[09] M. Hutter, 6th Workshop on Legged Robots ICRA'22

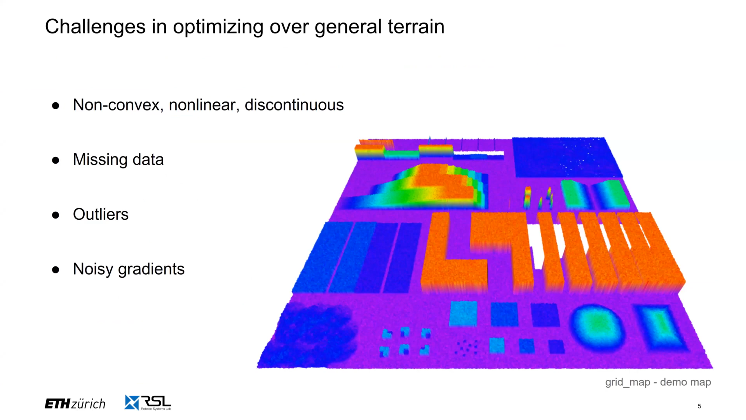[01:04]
Basically, this is the nightmare of any gradient-based optimization that we use in MPC. So we have to do something here. And one proposal has actually been done by Fabian Yenoten. So you will find this poster here in the back in the right.
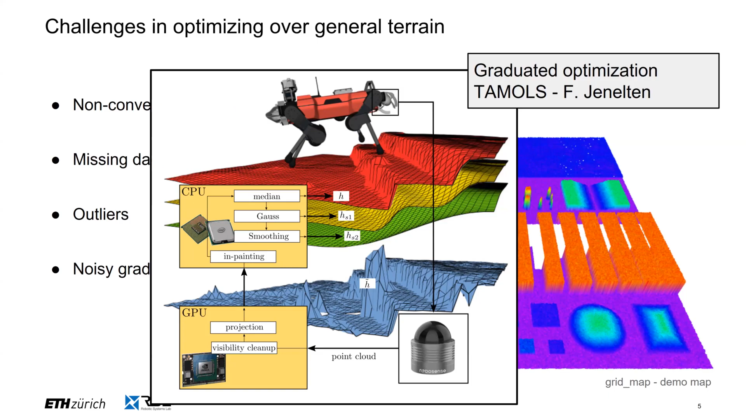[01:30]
And what he proposes is to first smooth the terrain and then from that initialize the next optimization on an increasingly realistic representation of the terrain. But in my work, we did a little bit different. So what we did is we take the elevation map and in the first step, classify which part of the map is steppable and non-steppable, and then find for all the steppable regions, the boundary of individual planes in the scene. And then before each MPC problem runs, we take a nominal foothold, we project it on the best plane that's closest to it, and we extract a convex inner approximation.
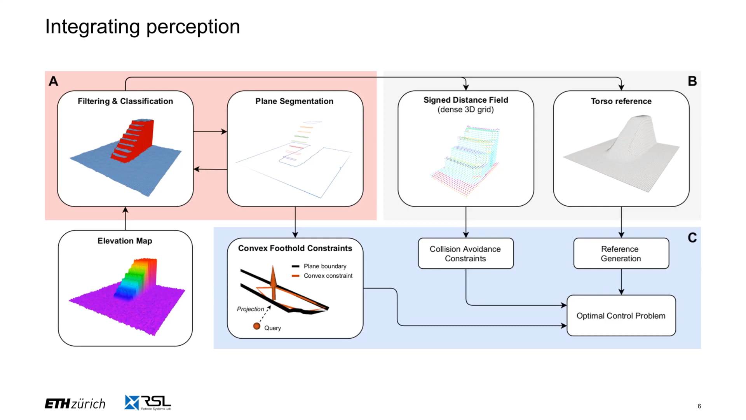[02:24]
So we have a sign distance field that we use for collision avoidance, and we have a smoothened version of the terrain to align the torso with. I think this is our battery. Just one. Okay. So then about the robot model.
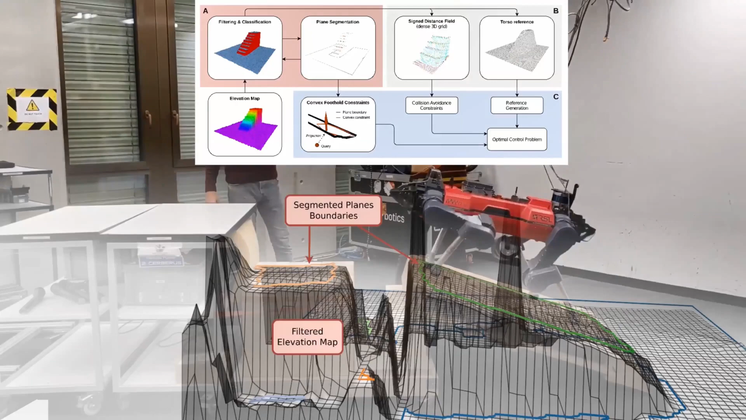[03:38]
You will see the next two nominal footholds getting projected onto the terrain and the convex constraints that will enter the MPC.
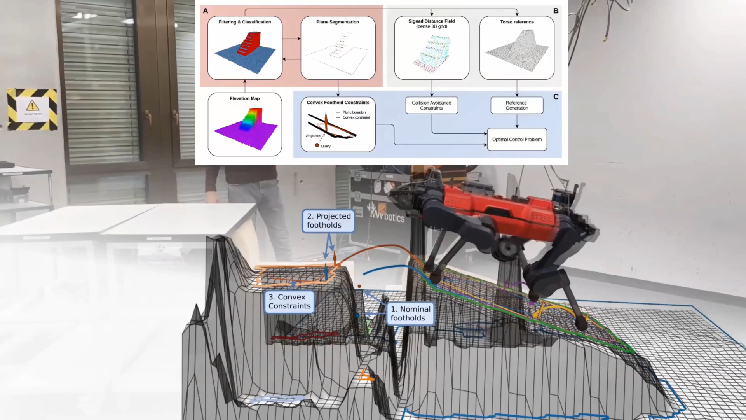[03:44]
And then especially for this last step up here, it's very important to have the collision avoidance.
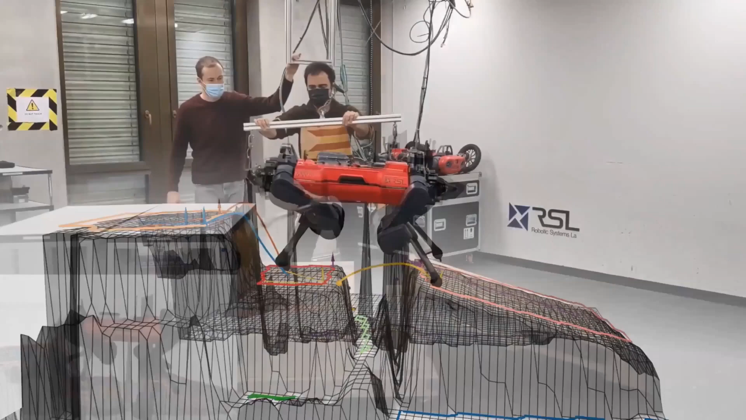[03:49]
Otherwise, it was always bumping its knees against that table.
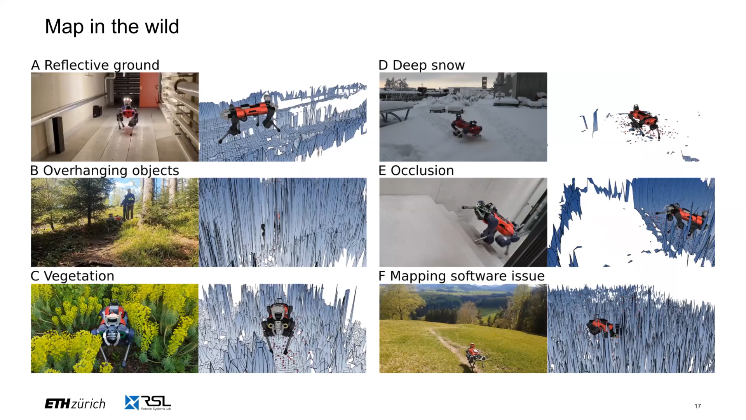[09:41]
And there are a lot of these situations that you encounter in the wild environment with these faulty map situations. So what I tried was to tackle this from the learning-based approach. So what you can think about how to input this extractive information from the map to the neural network-based controller, the most naive approach would be to sample the height, any height around the foot, and just directly input in the neural network.
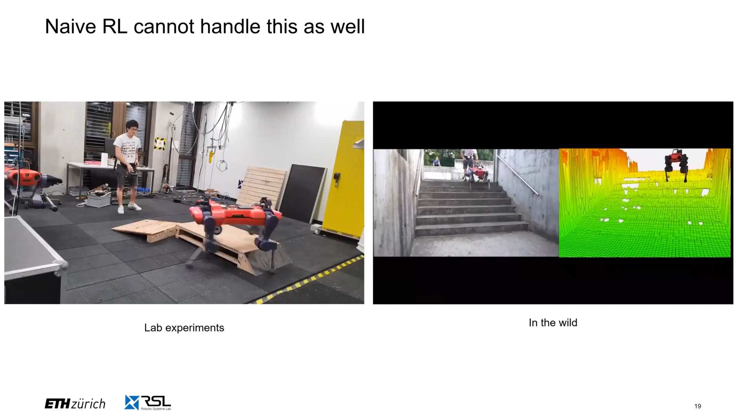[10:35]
or when the robot sees this wrong map, and once the robot sinks into the map,
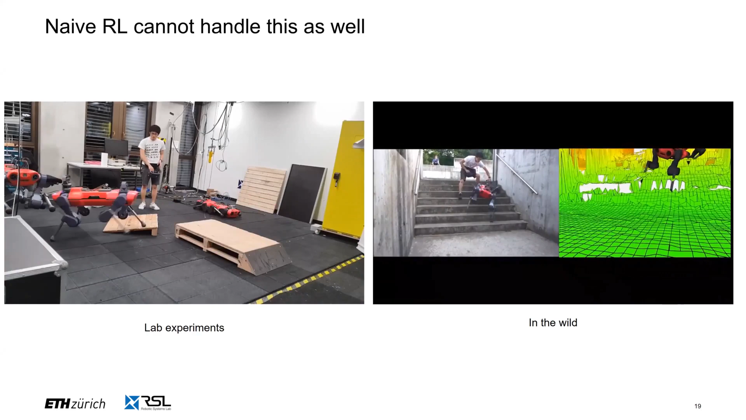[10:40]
this controller couldn't also handle this faulty information.
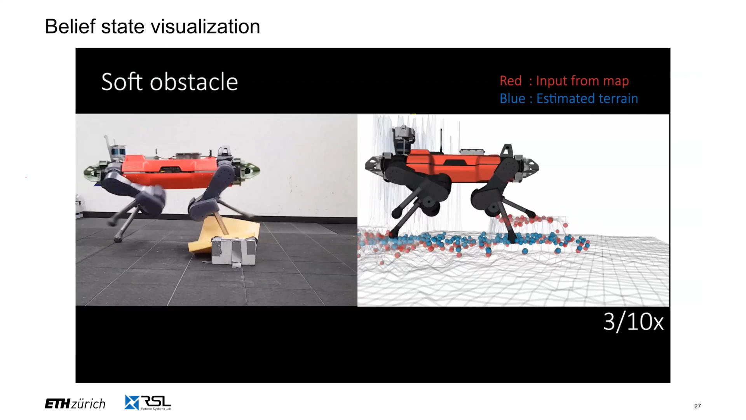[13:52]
So it tries to step on this firm block. But once it realizes that this block is soft and the actual terrain height is here, it revises its belief and still adapts to this.
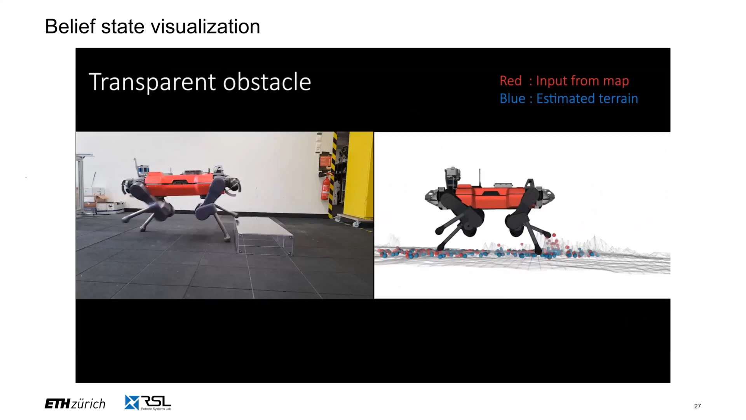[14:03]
So in this transparent obstacle, it can also go over.
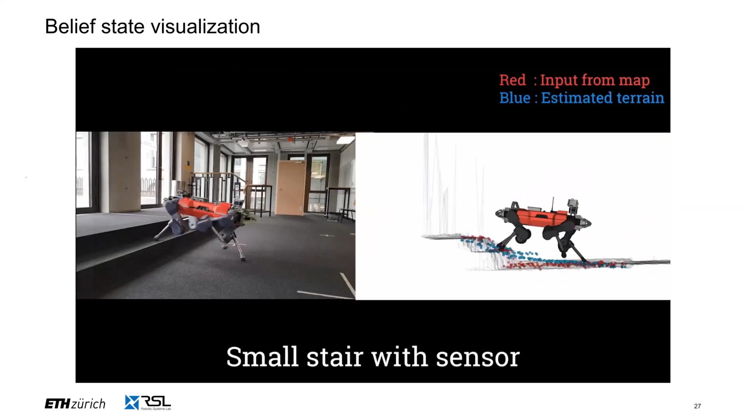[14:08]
And if we can use this extraceptive data,
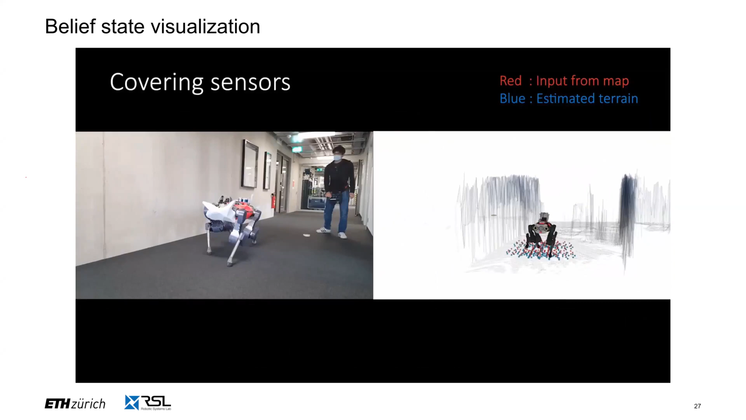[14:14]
it can use for smooth motion, but still we can cover the sensor. And even if it is covered, it can estimate that there's a step by feeding of the step.